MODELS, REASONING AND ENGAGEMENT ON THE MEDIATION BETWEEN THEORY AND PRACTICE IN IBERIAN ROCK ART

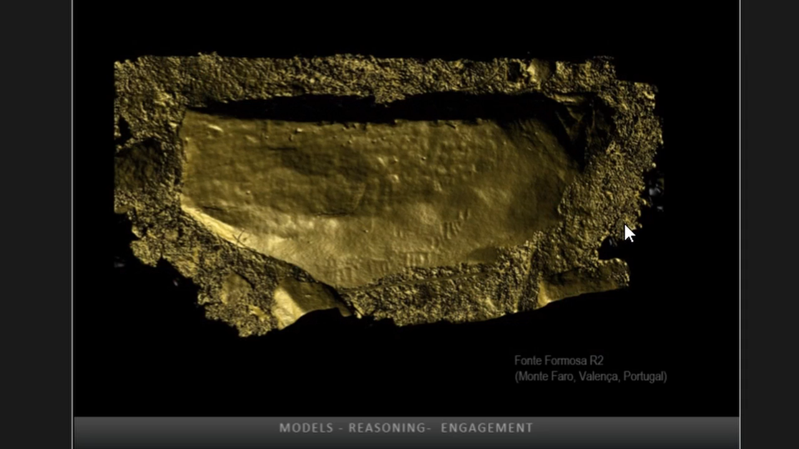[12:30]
However, because digital recording techniques generate non-interpretative images, such as an unambiguous record, it is important to stress that their success in archaeological practice depends above all of the questions asked by the archaeologist. It is true that new technologies eliminate subjectivity in the execution of site recordings, but subjectivity rests where it should be, in the subject who interprets.
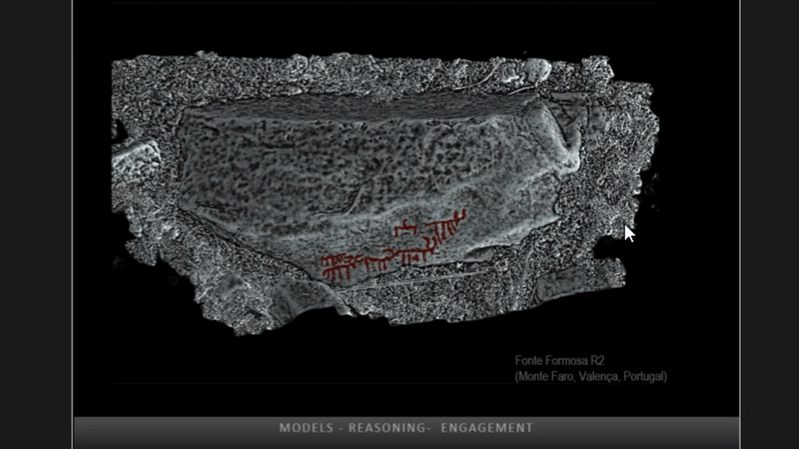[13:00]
thus to illustrate this last point I'd like to leave you with the first published record of an European rock art site it shows the arrangement of